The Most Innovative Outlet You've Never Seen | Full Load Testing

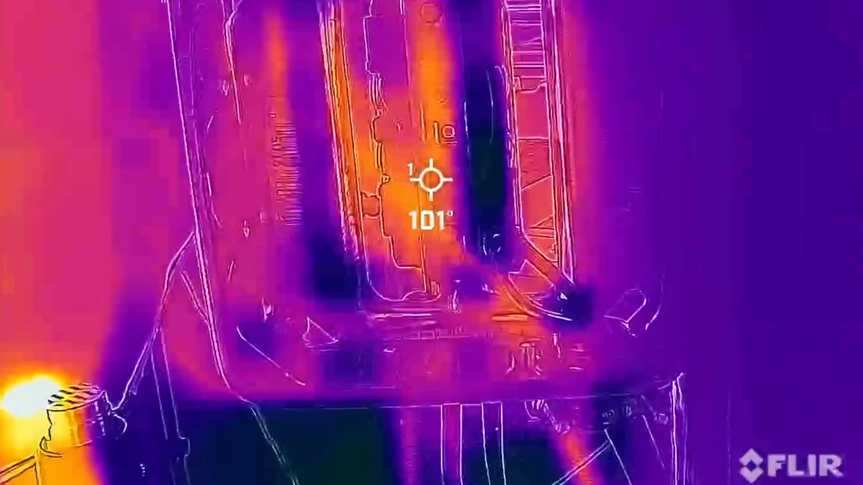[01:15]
So we'll use a FLIR thermal imaging camera let that run for about an hour and then compare that to our baseline which is my favorite commercial grade Legrand outlet.
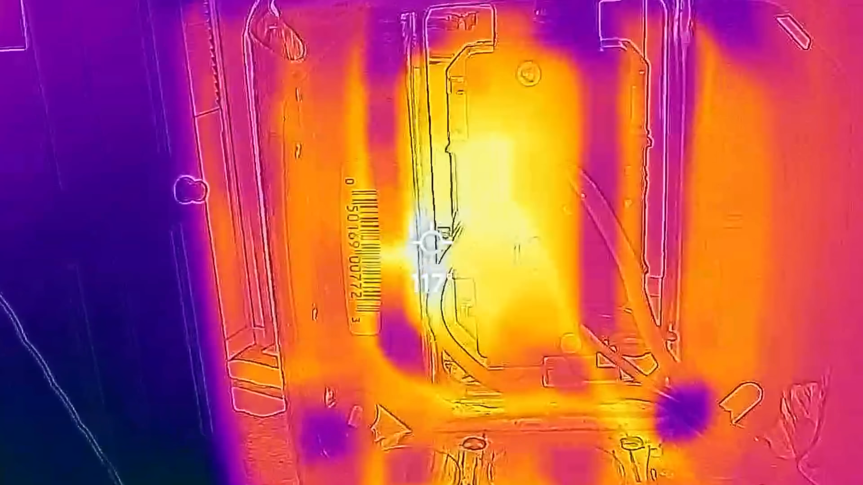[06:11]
along kind of ending at 120 degrees Fahrenheit. Now the Lightyear is UL listed.